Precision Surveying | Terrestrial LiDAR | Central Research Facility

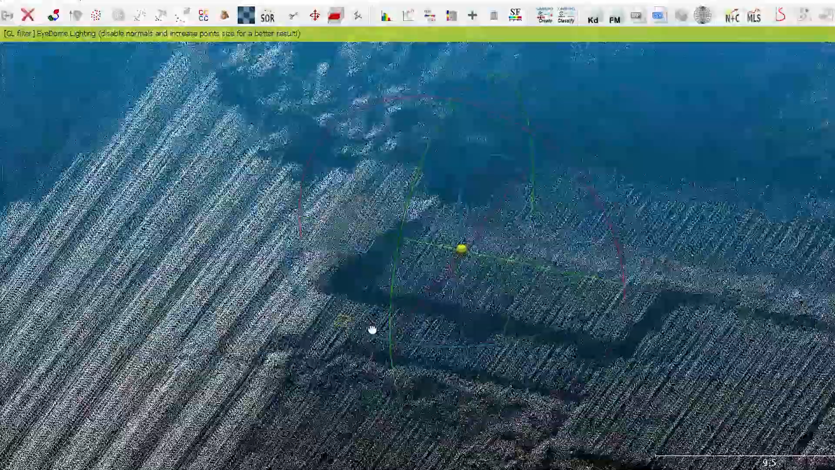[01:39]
For geo-referencing of the whole project, differential GPS is employed.
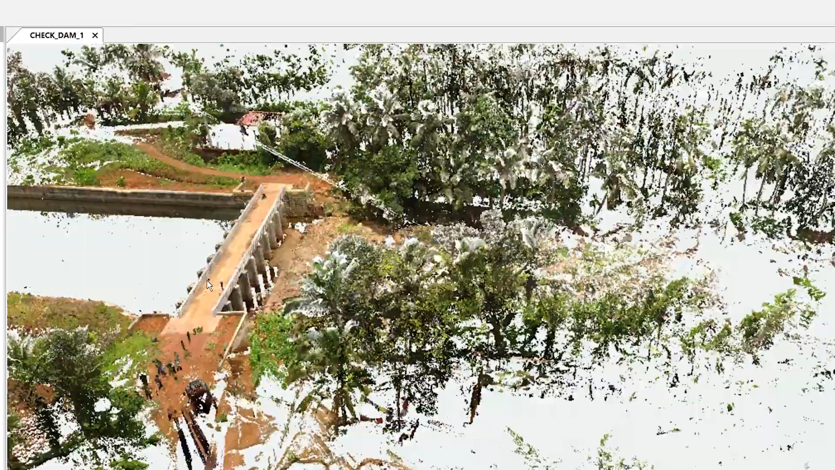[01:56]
Post-processing of the collected data is done with the Ferrocene software.
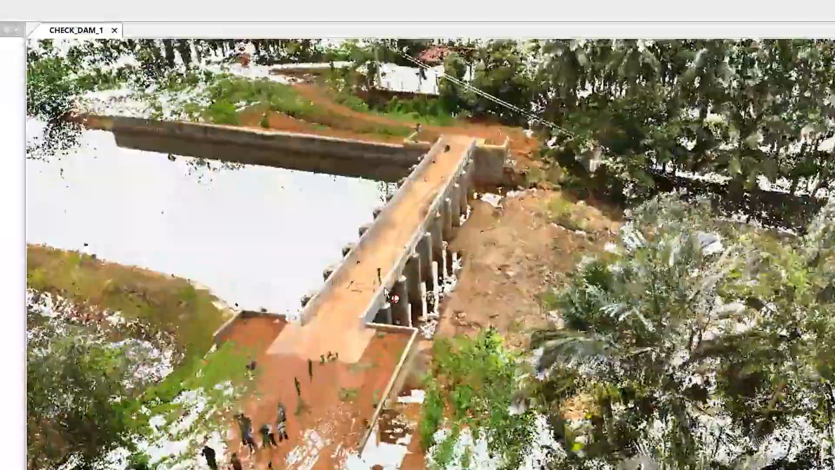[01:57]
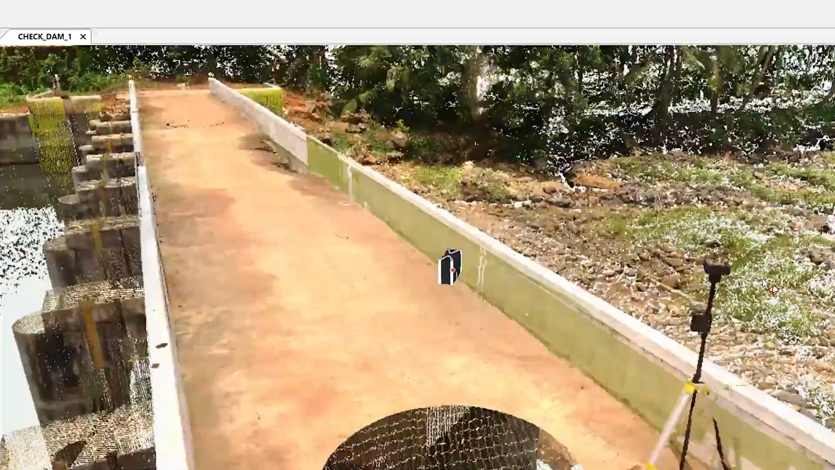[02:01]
The scans are stitched together so as to get a photorealistic,
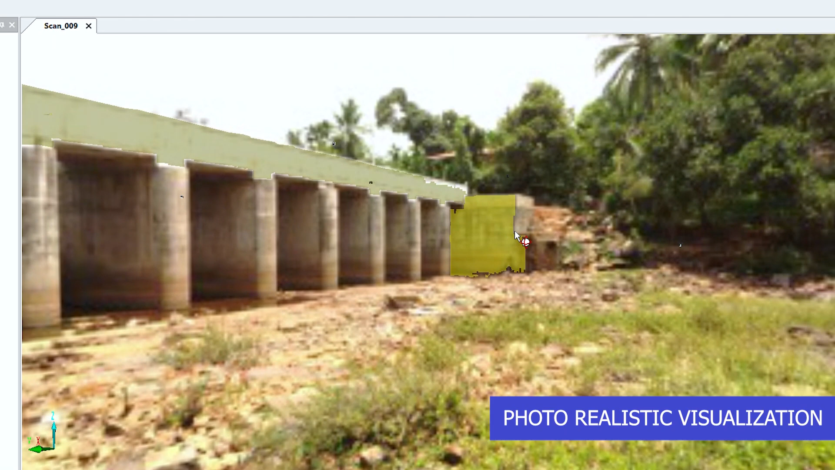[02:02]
virtual, 3D model in RGB format.
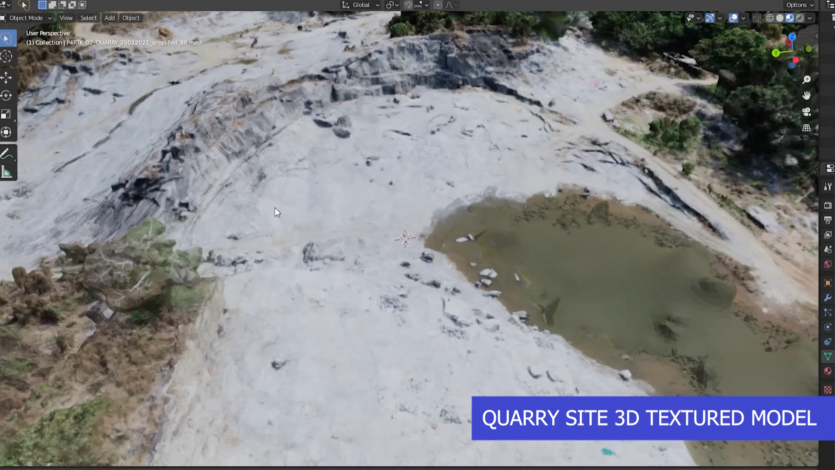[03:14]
the aerial Ladaar data can be merged along with the terrestrial Ladaar data so as to obtain a complete 3D model of the surveyed area.
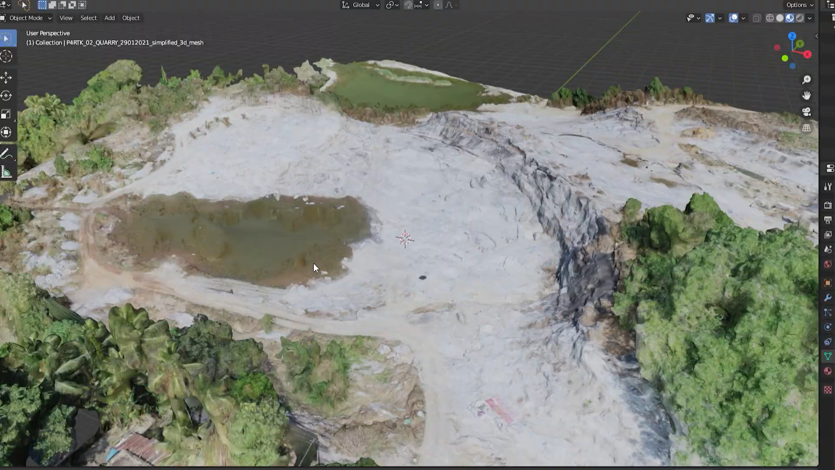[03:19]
Along with all these applications, it also has a lot of advantages such as high accuracy,